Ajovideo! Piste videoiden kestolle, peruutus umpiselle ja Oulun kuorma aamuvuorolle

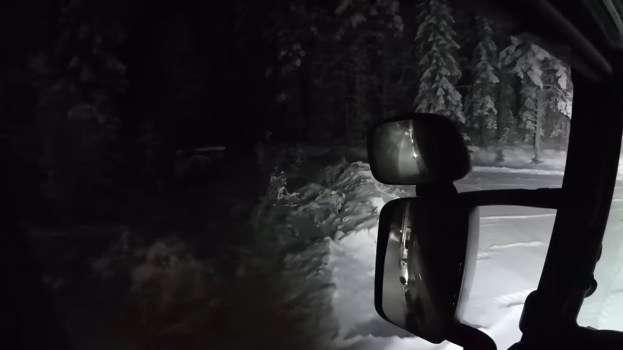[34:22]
Eikö täällä oppuit? Eihän tätä aurattu.
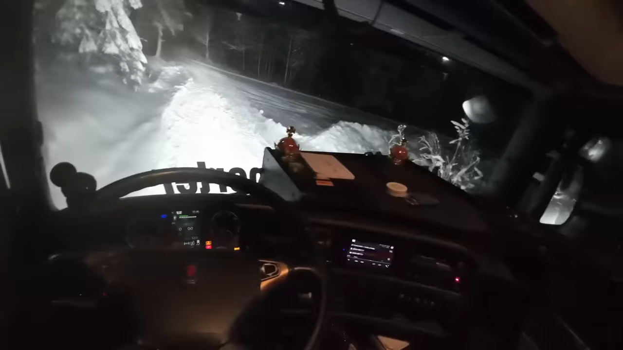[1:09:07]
On se saatana melko tiukan näköinen tuo kääntyminen.